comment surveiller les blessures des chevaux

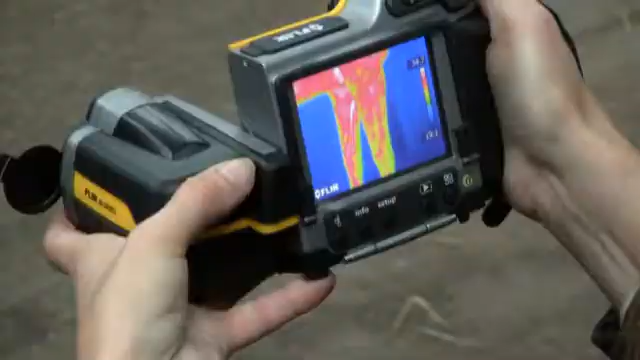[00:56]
She uses a FLIR B335 thermal imaging camera to look at the thermal pattern in the horse's body.
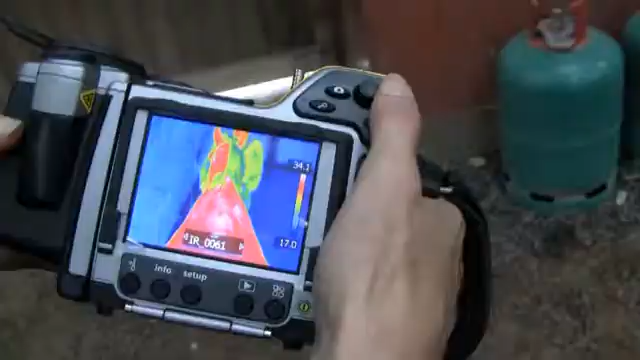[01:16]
The FLIR B335 thermal imaging camera is compact and light.
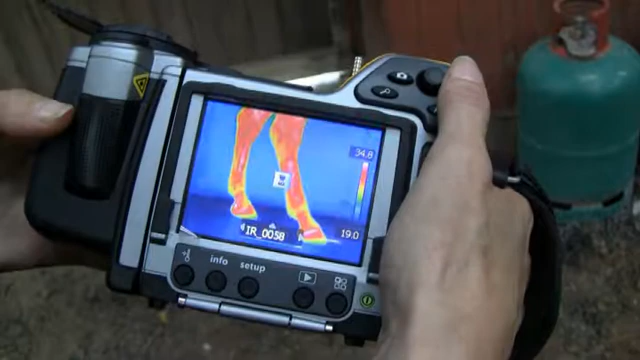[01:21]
But with a resolution of 320 by 240 pixels, it provides the kind of detailed images you need to diagnose these kinds of injuries.
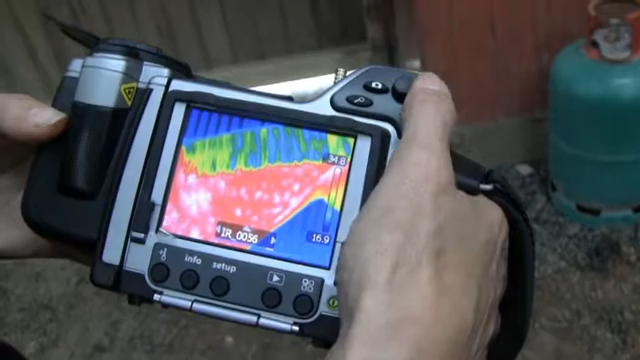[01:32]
You can twist and turn the camera relative to the viewfinder to take pictures in even the most difficult angles.